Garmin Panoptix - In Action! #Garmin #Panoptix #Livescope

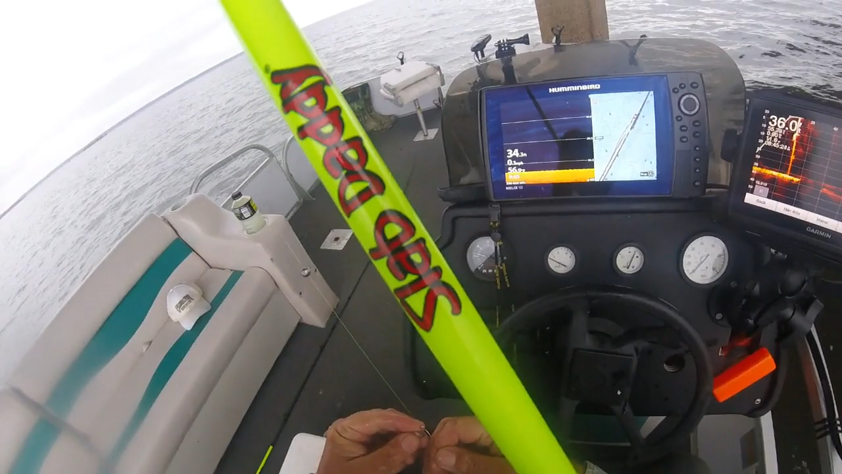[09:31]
Because this is exciting. This is something brand new. Garmin Panoptix LiveScope. Alright, now I've got this thing pointed. I'm going to let this down and see if we can pick it up. It should be coming down the side of this pillar. There it is right there. I'm letting it down. There it is right there. See, jigging it right there. I'm going to stop it right there.
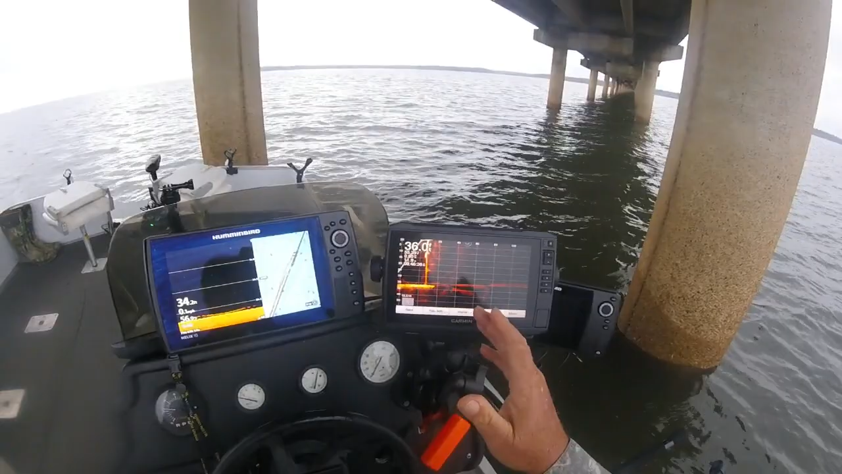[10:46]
The value of this is I'll bring my customers out. And I can actually sit here and move. Watch me move this handle. I can move it over here. I can look all the way around this thing. 3D is coming around.
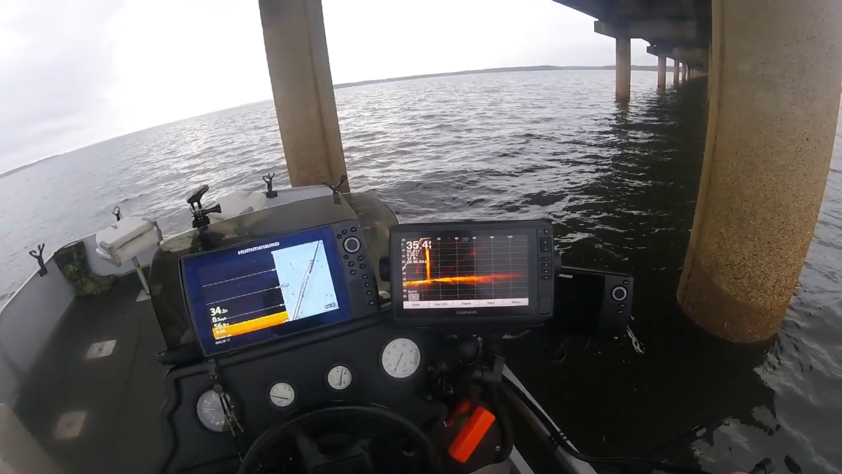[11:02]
And I keep turning until I kind of see where the majority of them are. There they are right there. Those fish are 25 feet deep. But if I didn't have this, it would be hard for me to know where they are other than just trial and error. But we're in 36 foot of water. You could drop a minute all the way to the bottom, reel it up, what, 11 times to get to 25. Let's do it again. The pan optics, it's just incredible.
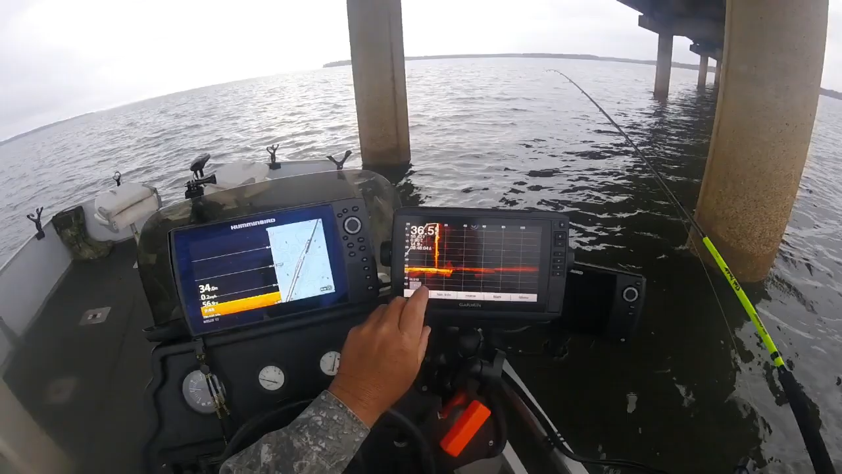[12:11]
See, they're already starting to move down here even a little bit deeper. Oh, I forgot to watch my minnow. Let's just see. Let's see if I can find it. See, I went too deep. See, there I am. Uh-oh. Look, see me bouncing that minnow right here on the bottom? Can you see that? Well, those are below the fish. So now watch this. Now, if I didn't know no bear, I'd say that might be where the fish are. I'm going to bring that right up. Here I come. I'm going to come right up here in their strike zone. Here it goes. I'm going to get it right there to them. See that right there? That's about where they're at. I'm going to see if I can get one. Uh-oh. I think there went one and got it right there.
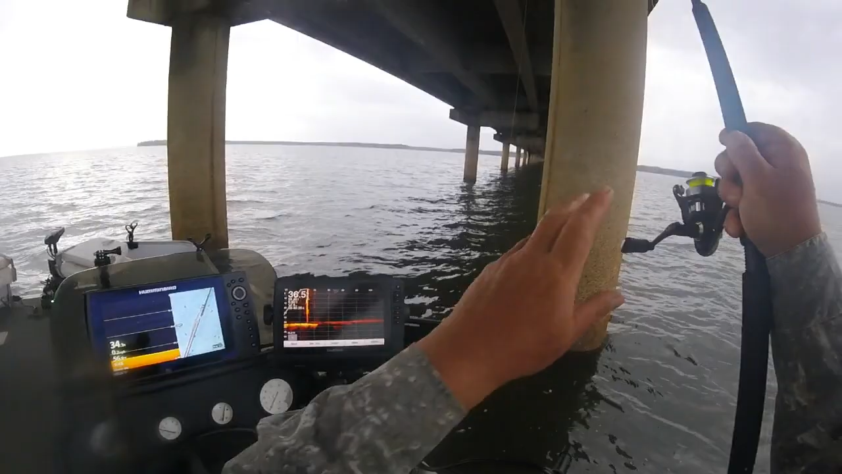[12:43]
He got it right there. He got it. You see that? He slipped over there and got it. They're biting this so light, guys. There's no thump or anything. I want you to look at this.
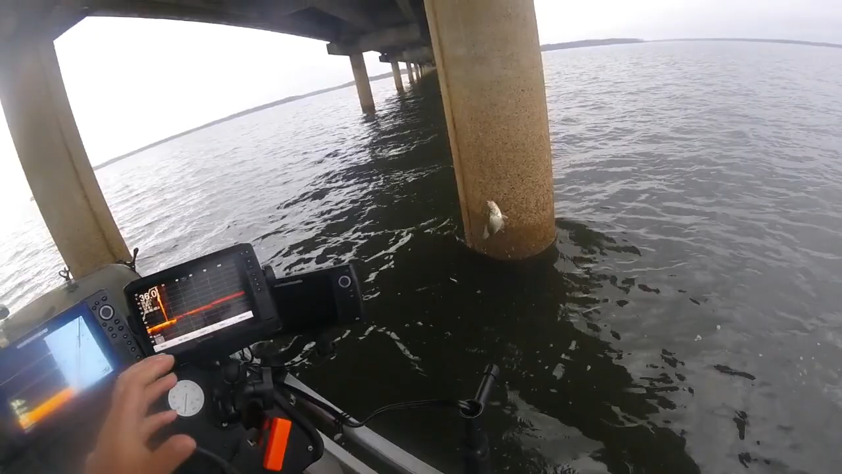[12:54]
He just slipped over there and just sucked it down. Is that amazing or what? Okay. This crappie right
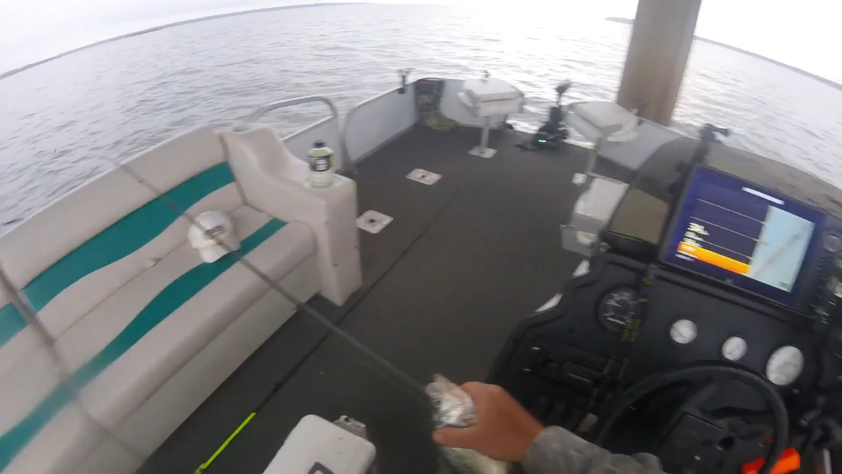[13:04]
here came out of that group right there. I'm going to turn him loose. I hope you enjoyed watching this. Now, when I get back to the boat ramp here in a few minutes, I'm going to show you this Panoptix transducer and
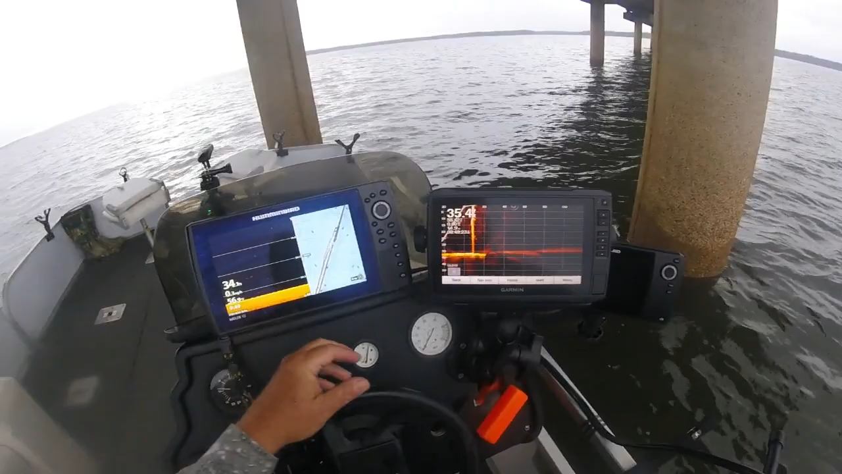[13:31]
how I actually mounted it on the side of my pontoon. And we'll get into that a little later. Some people, obviously, would have it at the front of the boat. Some would put it on their trail marker. But you can't put this. You cannot put a transducer on an Altair or a Motorguide XI-5 because the shaft moves. So you've got to build something different. So I'll show you here in just a few minutes when I get back to the boat ramp the rig I made.